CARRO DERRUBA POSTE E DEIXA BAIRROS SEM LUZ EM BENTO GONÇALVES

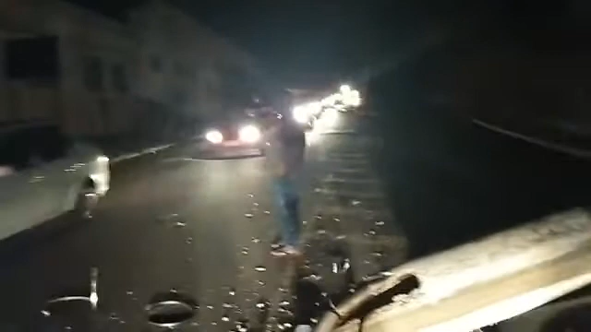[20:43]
Agora a gente conseguiu iluminar bem para vocês. Chegar mais perto. E mostrar para você aqui toda a cena do acidente aqui.
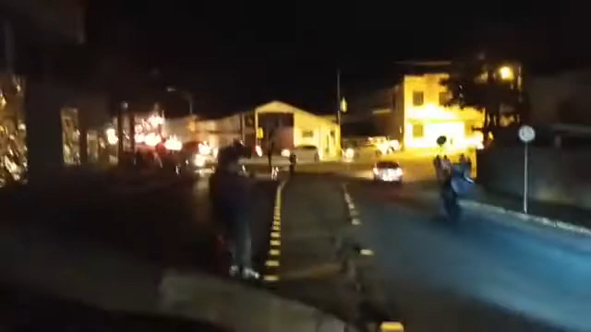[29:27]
Vou te mostrar porque agora tem luz aqui, Franciele.